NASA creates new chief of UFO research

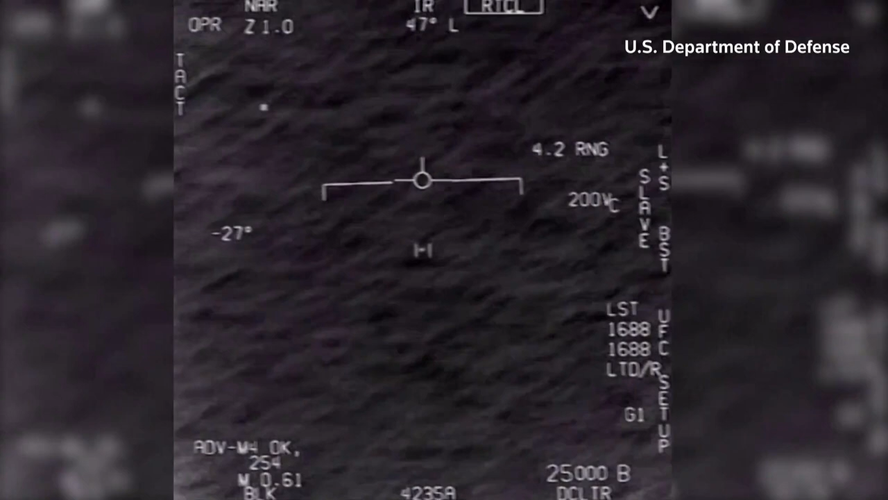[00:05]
NASA has announced that it's creating a new director of research into what the U.S. government calls Unidentified Anomalous Phenomenon, or UAP, more commonly known by the public as UFOs.
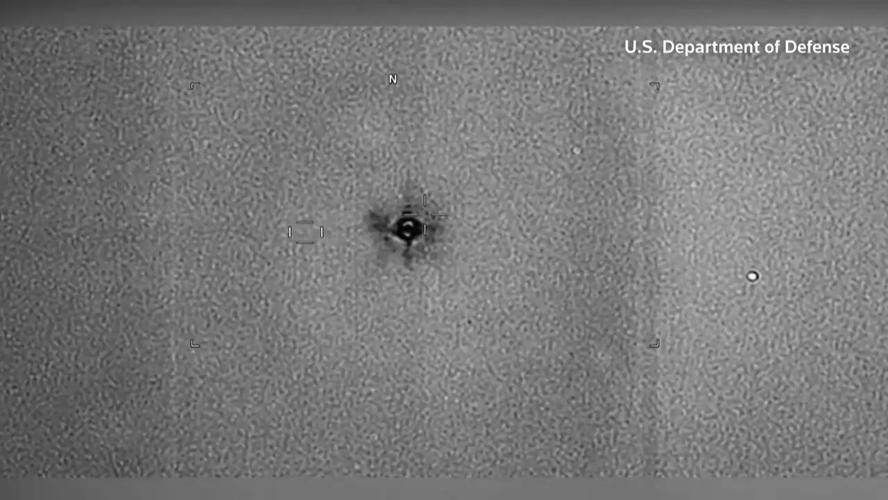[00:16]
The U.S. government has made headlines in recent years by releasing videos like this jet fighter footage showing such encounters.